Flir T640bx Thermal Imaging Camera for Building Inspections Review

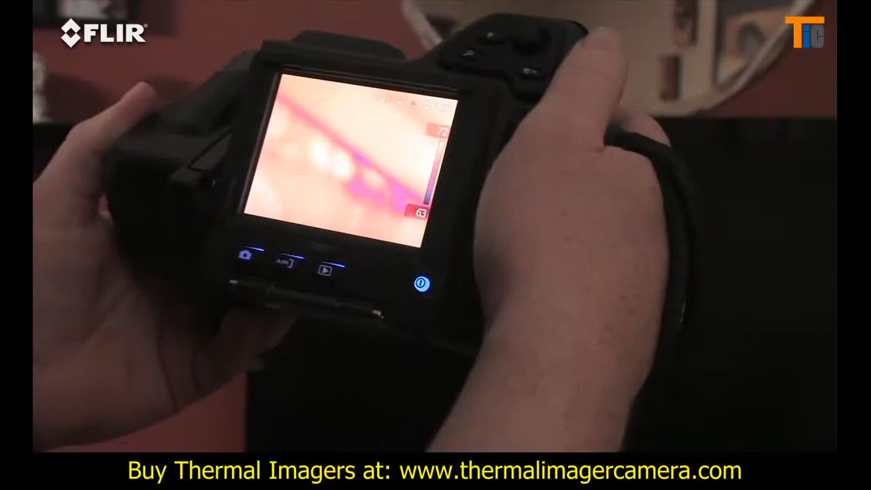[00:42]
So instead of working like this, you can work like this.
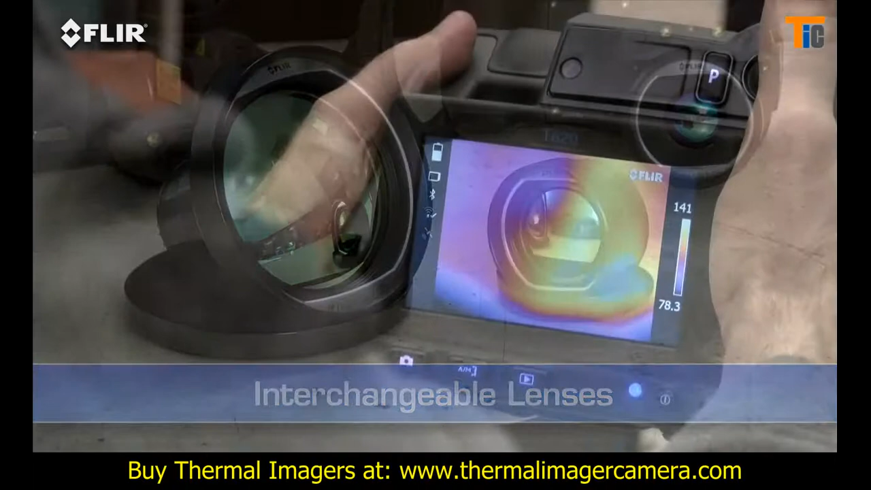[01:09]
Autofocus is another way T-Series makes thermal inspections more efficient. Focus makes a dramatic difference when it comes to accurately measuring temperature.
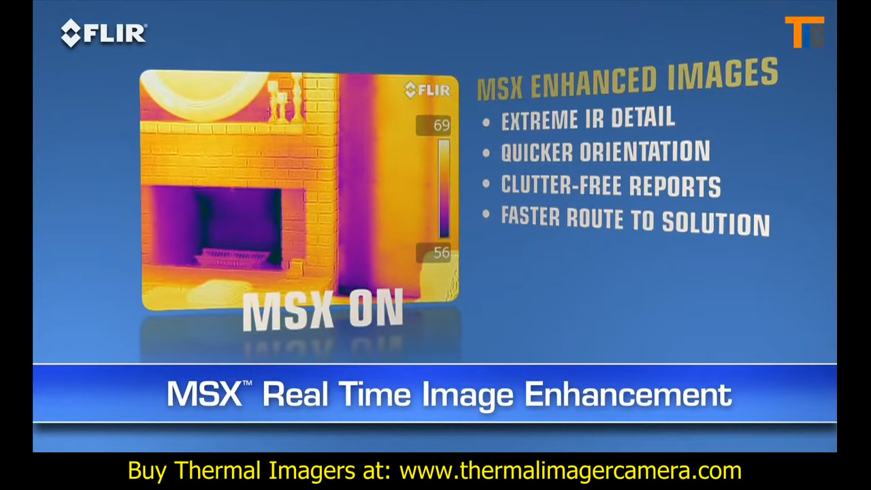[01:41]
MSX enhances thermal images with visible spectrum definition captured by the built-in digital camera. It virtually etches those details into the thermal pictures in real time,
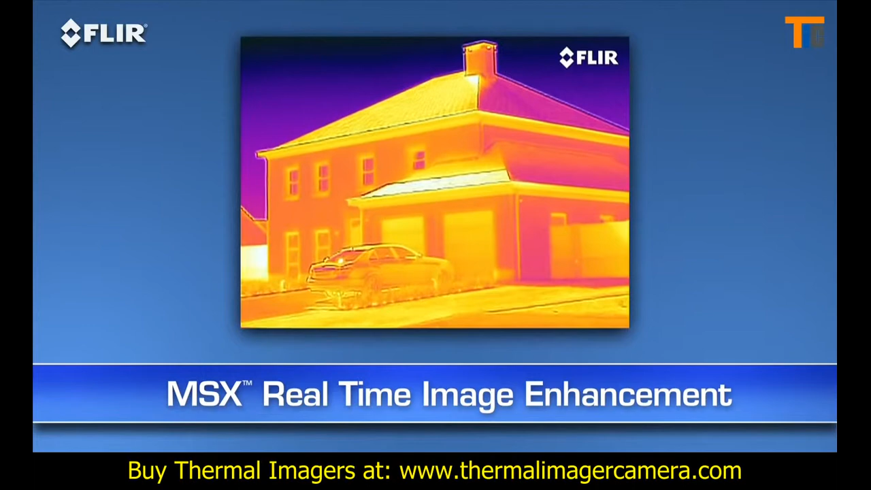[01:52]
so you clearly see numbers, labels and other identifiable things to help you locate where problems are.
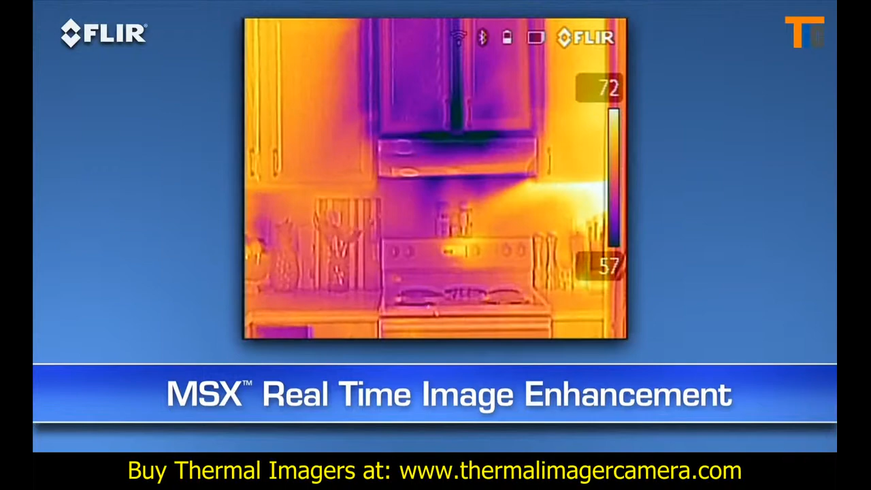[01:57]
Speaking of mobile,
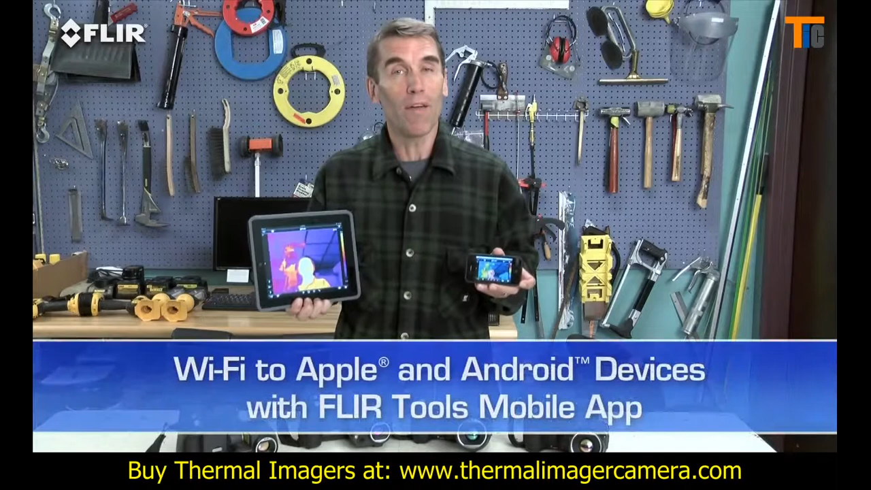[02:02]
every T-Series camera comes equipped with Wi-Fi communication to let you stream live video to your smartphone or to your tablet using our FLIR Tools mobile app. It also gives you remote control of camera functions like focus, level and span,
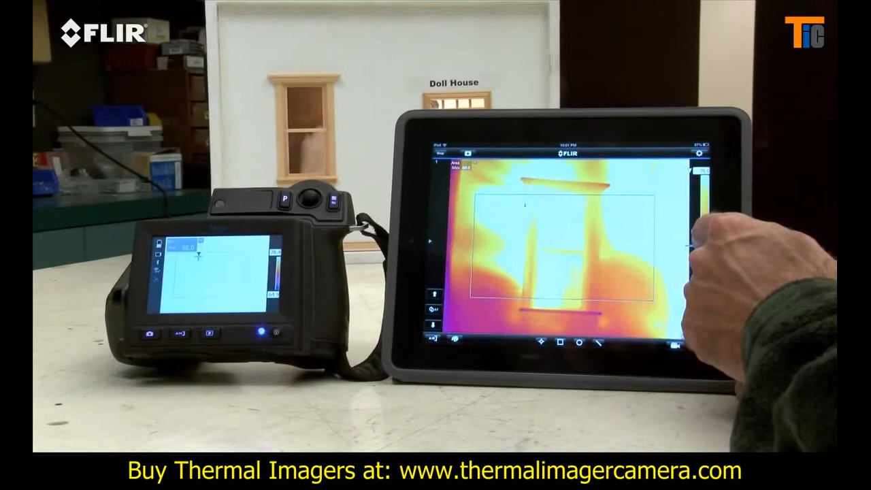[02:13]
color palette choices and temperature measurement tools. Pretty handy if you or someone else wants to monitor from a distance.
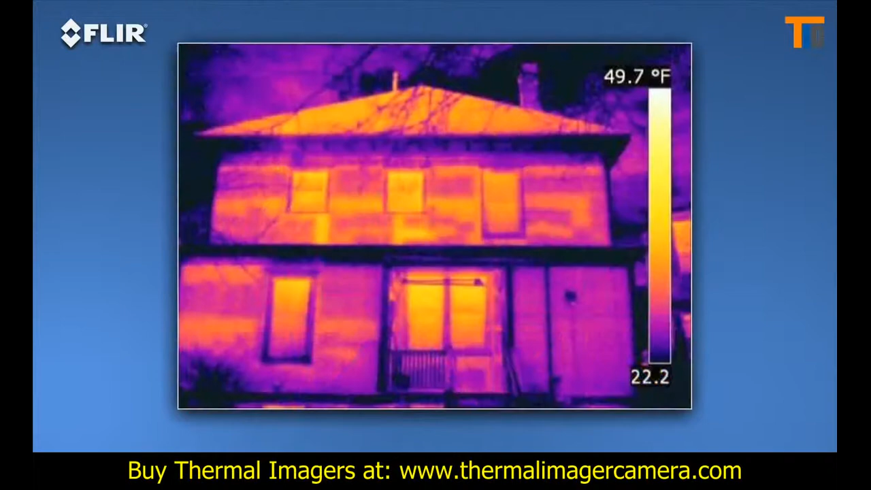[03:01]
On screen: scale top 49.7°F
As you can see, the images are stunning. T-Series BX cameras offer the broadest temperature ranges and
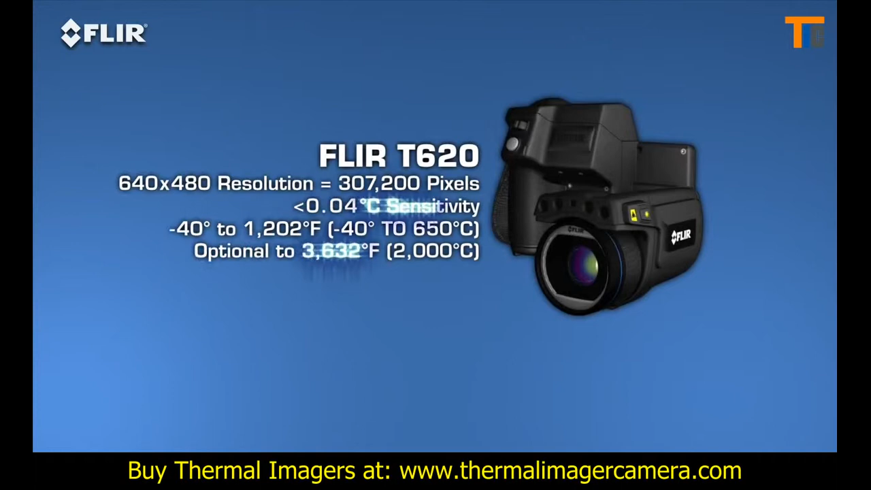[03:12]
sensitivity increases as you move up through the line of camera models. Extra sensitivity helps you see subtler temperature differences more clearly. Important when you're looking for traces of moisture in small air leaks, for example.
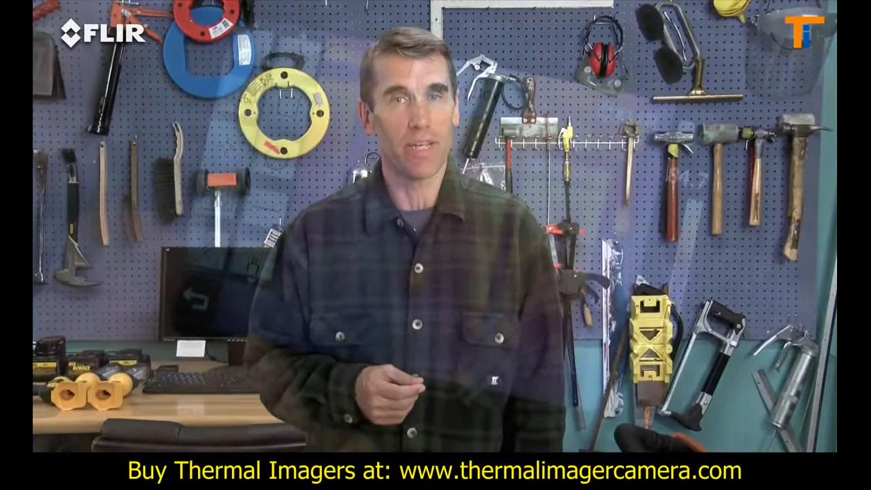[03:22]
The touch screen on T-Series cameras puts measurement and imaging tools right at your fingertips.
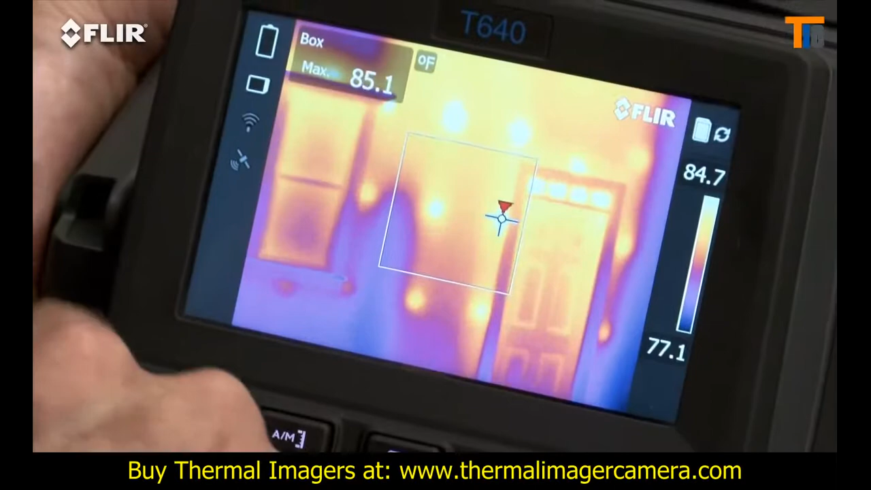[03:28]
On screen: max 85.1°F
And on the T440 and T640, you can even use it to sketch quick notes and drawings on IR and visual images.
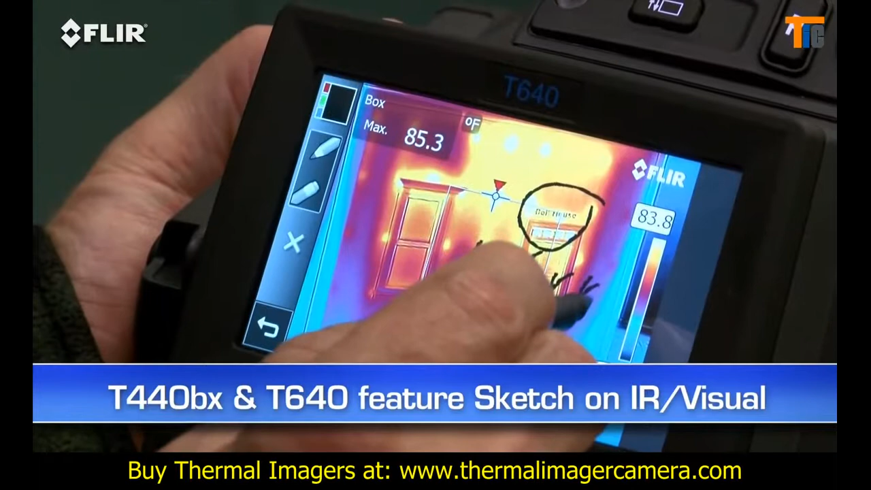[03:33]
On screen: max 85.3°F
The T640 also has a viewfinder to help you see clearly even in the brightest outdoor conditions.